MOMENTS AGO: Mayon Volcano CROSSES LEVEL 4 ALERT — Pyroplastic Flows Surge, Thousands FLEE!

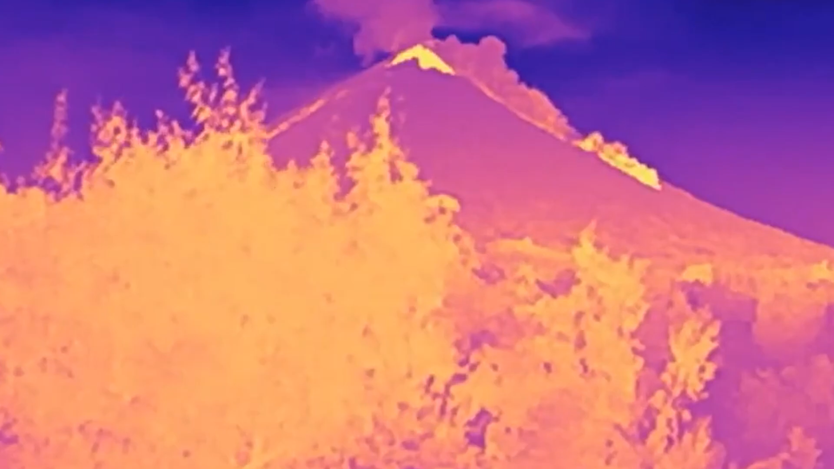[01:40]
The summit lava dome, imagine a massive plug of solid rock sitting on top of the volcano, suddenly gave way.
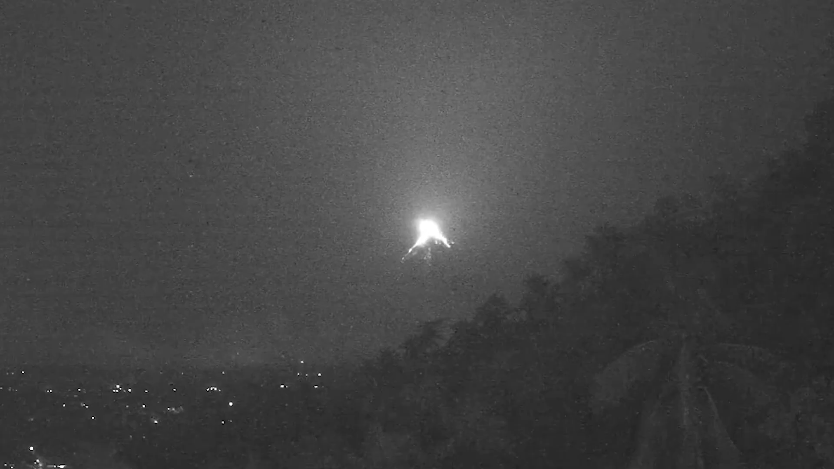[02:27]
Aon Volcano in Albay Province spews lava early Tuesday morning, January 13. According to Feebokes, the lava rose to approximately 100 meters above the summit.